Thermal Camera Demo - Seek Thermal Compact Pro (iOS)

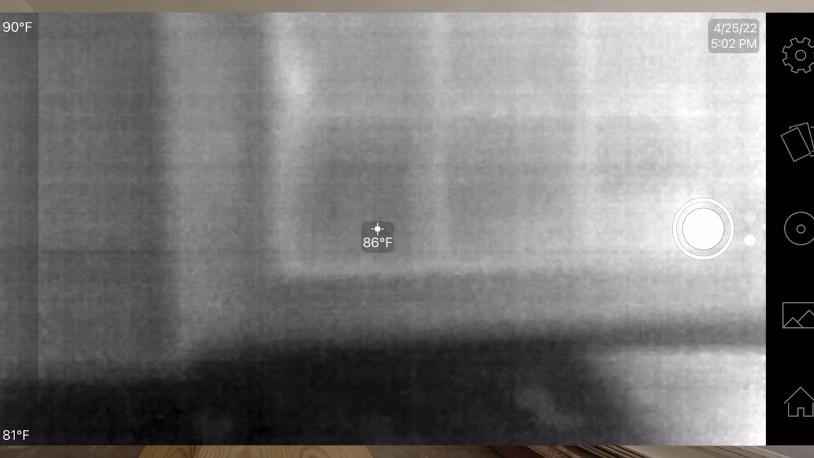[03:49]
On screen: spot 86°F, scale top 90°F, scale bottom 81°F
But when I go below, on the wall, it's 85, 84.
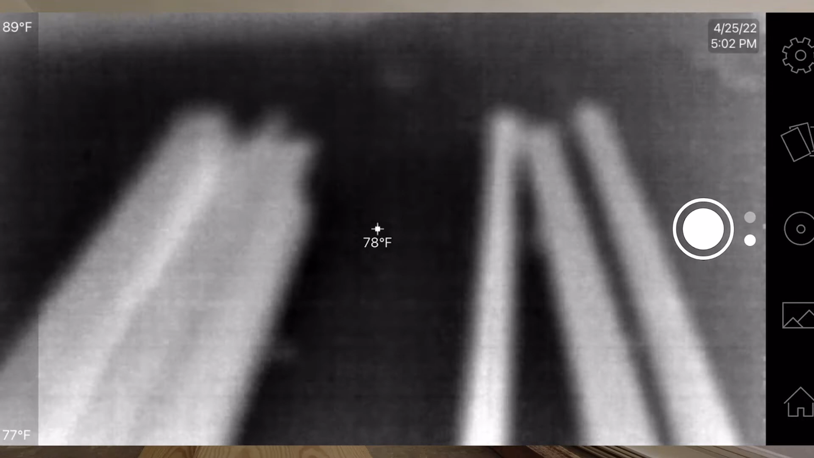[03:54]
On screen: spot 78°F, scale top 89°F, scale bottom 77°F
And then, of course, the concrete slough is much cooler. There's some wood sitting there on the phone.
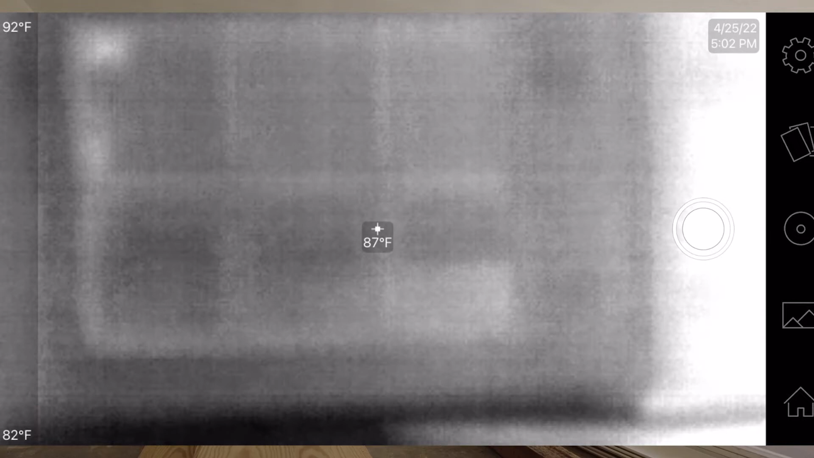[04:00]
On screen: spot 87°F, scale top 92°F, scale bottom 82°F
So it gives you an idea of kind of what the resolution and imaging looks like. So, you know, like I've said before, it's not the clearest thing, but it does give you an idea. I don't want to kind of pan around.
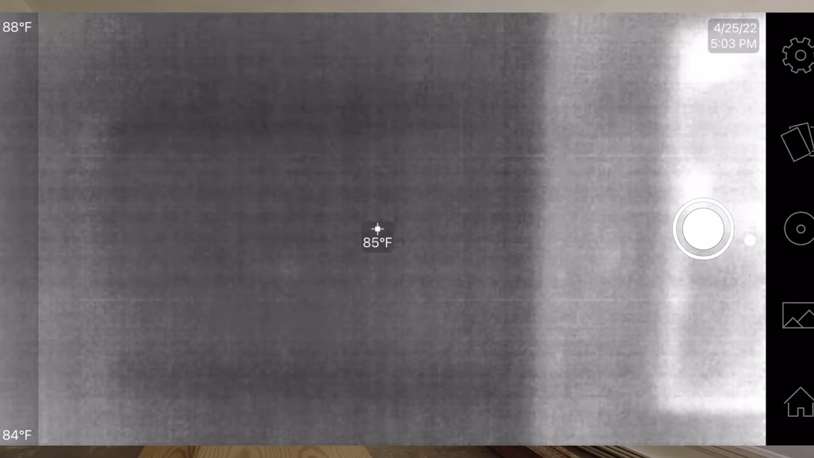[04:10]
On screen: spot 85°F, scale top 88°F, scale bottom 84°F
It does give you an idea of what that looks like. Because I'm going through the rest of the wall studs in the garage.
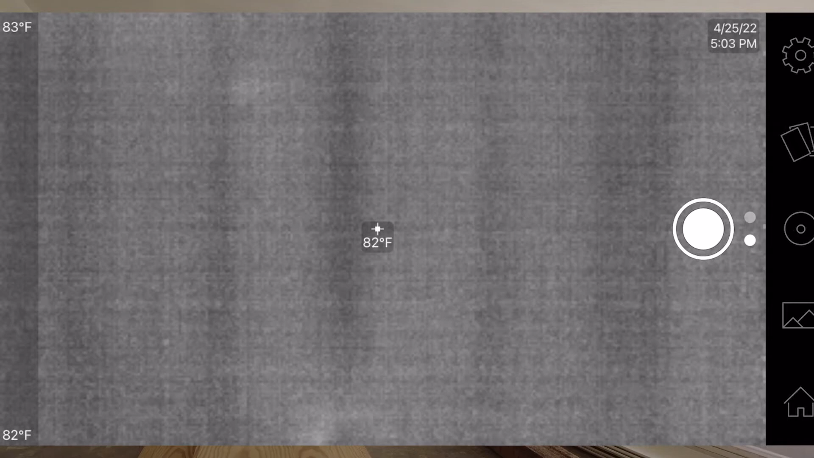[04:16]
On screen: spot 82°F, scale top 83°F, scale bottom 82°F
You can see where the wood. And then in the center we have the insulation.
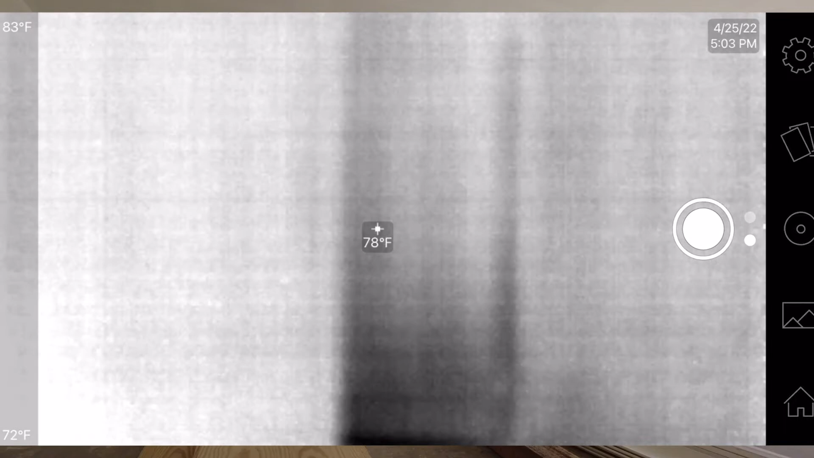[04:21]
On screen: spot 78°F, scale top 83°F, scale bottom 72°F
Here is the door from the garage.
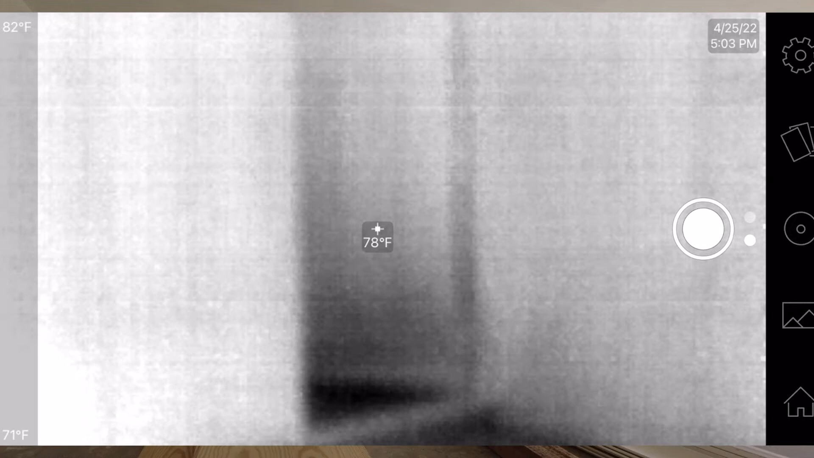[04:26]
On screen: spot 78°F, scale top 82°F, scale bottom 71°F
The house is open. The slab in the house is much cooler. We're going to get about 70 degrees from that slab. And here's the wall. And then we have over here. These are the electrical panels. And pretty cool the way that looks there.
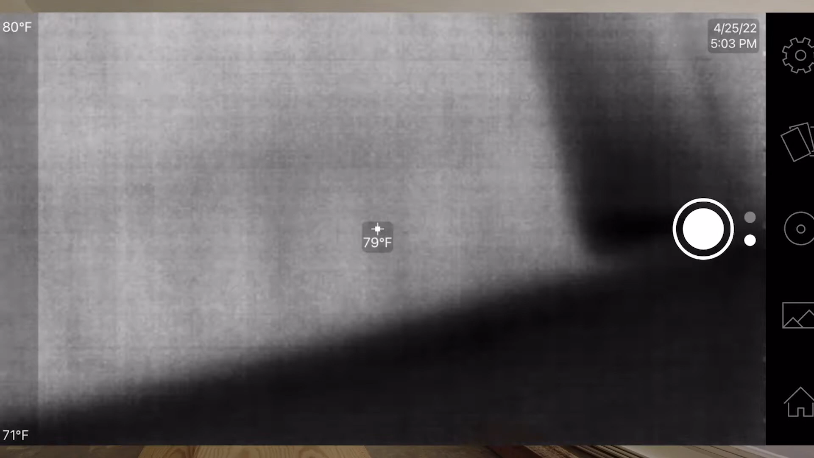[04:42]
On screen: spot 79°F, scale top 80°F, scale bottom 71°F
So we've got to grab the camera and kind of pan around and show that to you.